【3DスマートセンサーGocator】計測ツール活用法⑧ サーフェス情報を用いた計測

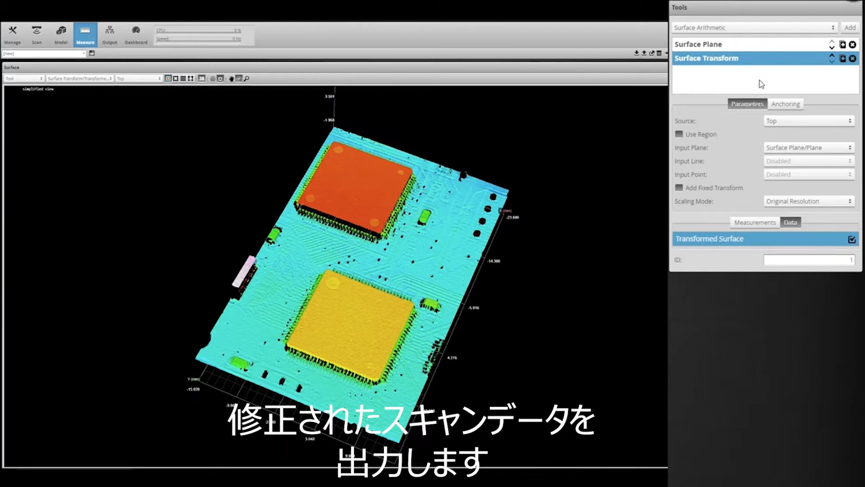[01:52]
Note how in the transformed data the upper left and the lower right corners are on the same plane now.
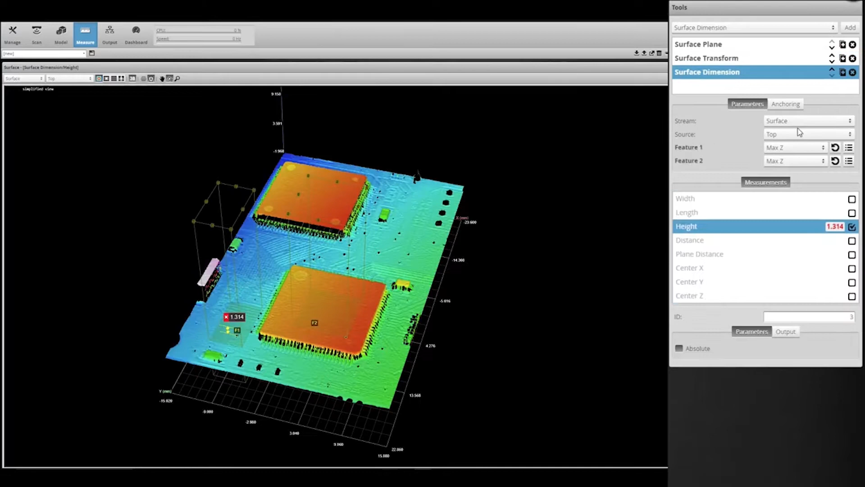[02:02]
Finally we'd add measurements, such as surface position, to find the heights of any components required, taking care to select output from our Surface Transform tool as the input.
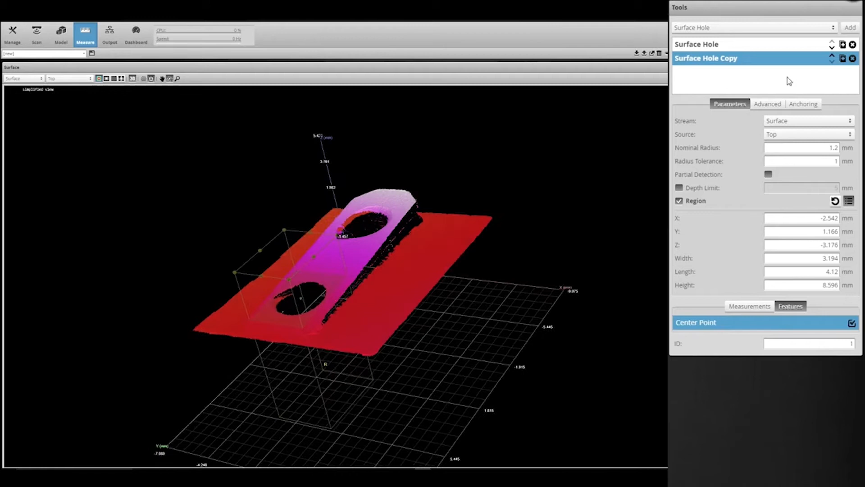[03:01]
In the Feature Create tool we then set the output to line, the desired combination of two points, and finally we set the input geometric features to those points.
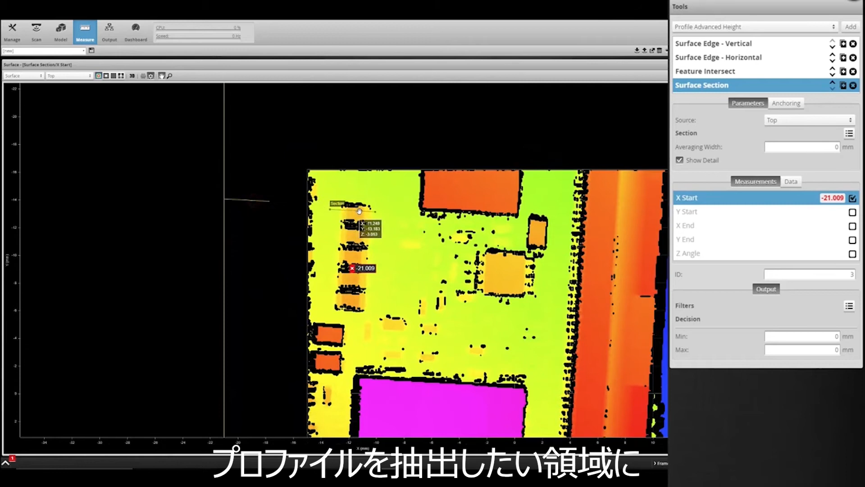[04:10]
Finally, we set the tool's X and Y anchors to the intersection of those two lines, and the z-angle anchor to the angle of one of the lines.
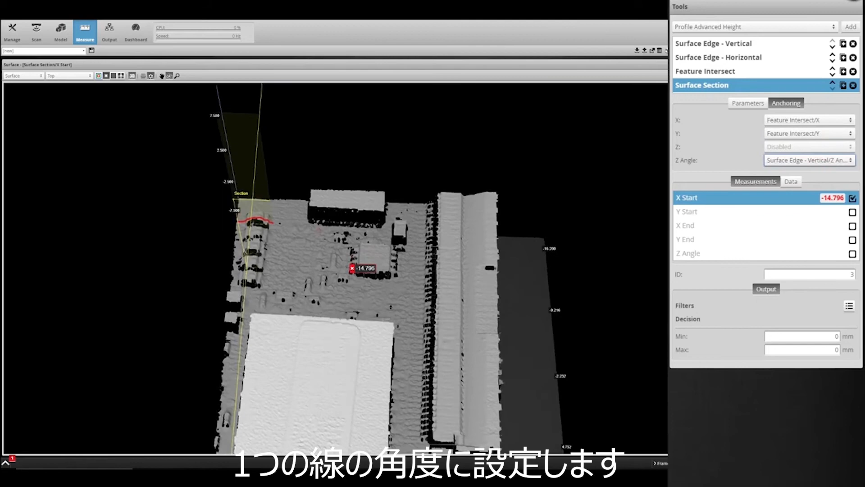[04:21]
Moving from frame to frame, we increase the repeatability of your application.